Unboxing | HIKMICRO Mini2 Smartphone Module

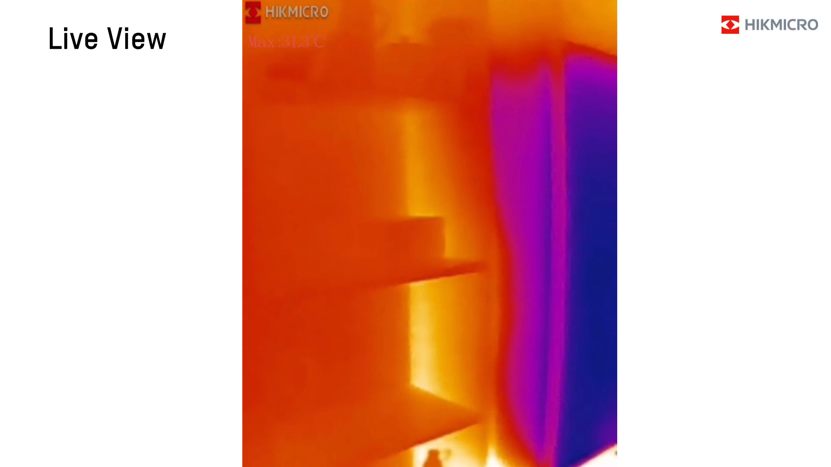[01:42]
The smartphone module enables you to get the thermal imaging on your phone. Get the Mac. Let me.